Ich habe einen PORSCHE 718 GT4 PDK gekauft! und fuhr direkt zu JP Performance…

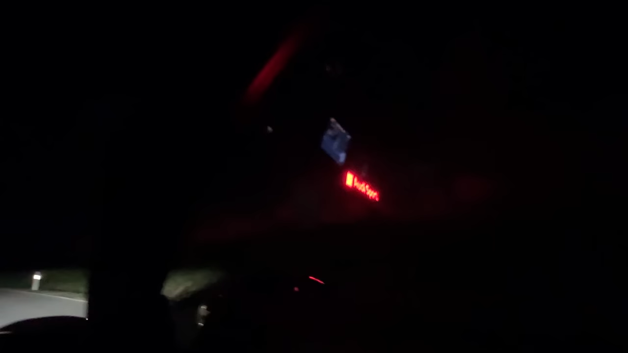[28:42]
Beim Ziel von Bridge-to-Gantry, von der Bridge-to-Gantry-Messung ist das quasi das Ziel. Also Messende. Hier rechts haben wir jetzt die Döttinger Höhe.